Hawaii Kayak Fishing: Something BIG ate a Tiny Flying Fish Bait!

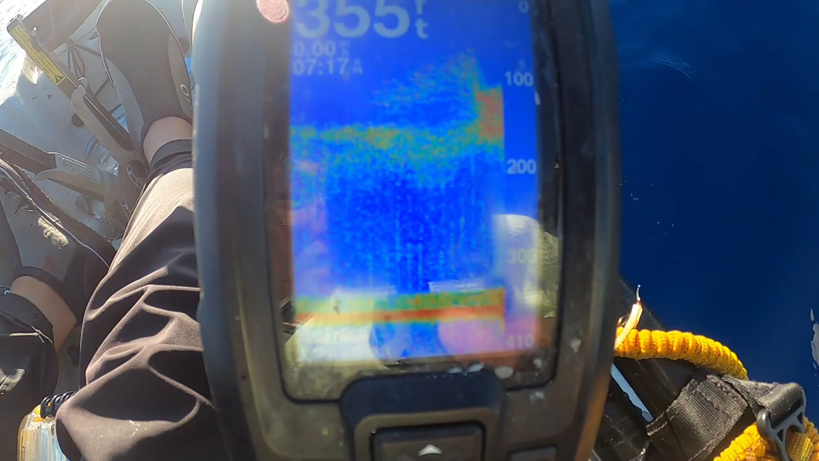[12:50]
Just crazy fish marks. Insane. Oh, I'm on bait. On bait again. They're biting.